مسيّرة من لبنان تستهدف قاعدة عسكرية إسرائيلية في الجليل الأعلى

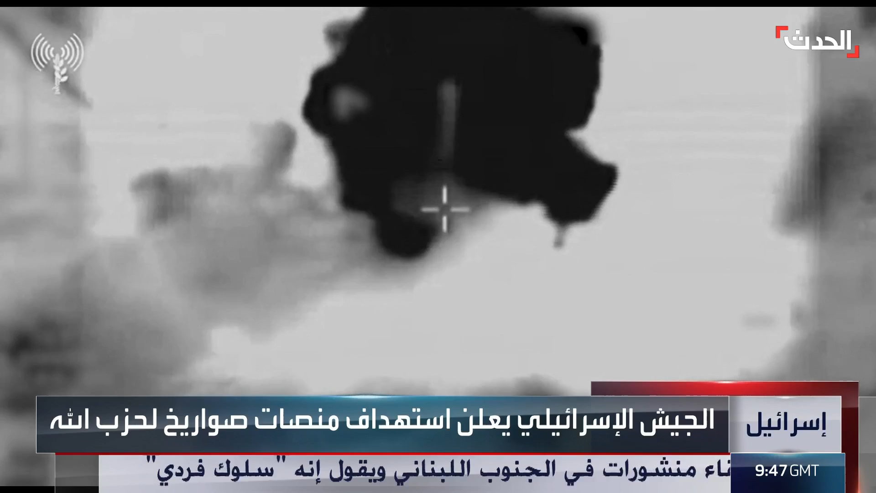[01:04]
حدثت بعد القصف ما يشير إلى وجود ذخائر داخل المنصة